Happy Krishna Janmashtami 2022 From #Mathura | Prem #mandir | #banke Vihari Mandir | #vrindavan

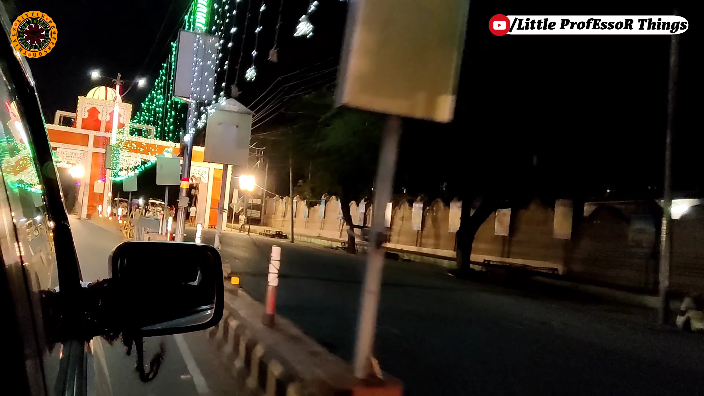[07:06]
खुबसूरती किस तरह करके मत्रा की सडकों को मत्रा के लाइट के पोल्स को लाइट से सजा दिया गया है रंग बिरंगी